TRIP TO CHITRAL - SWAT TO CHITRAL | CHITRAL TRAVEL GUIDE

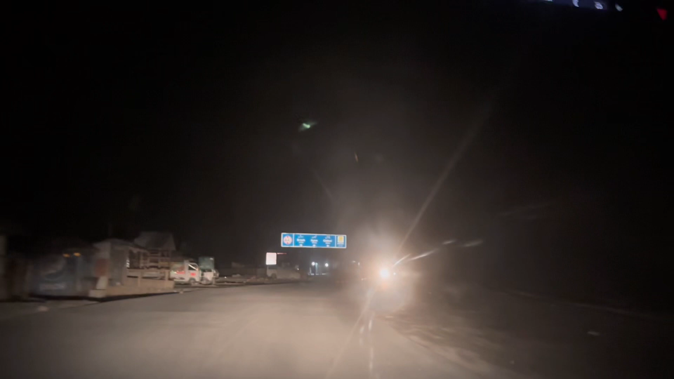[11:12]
یہ ہم پہنچ گئے ہیں جلواری ٹنل کے اوپر یہ سامنے ٹنل کا لکھا ہوا ہے چھترال 80 کلومیٹر آئیون 60 اور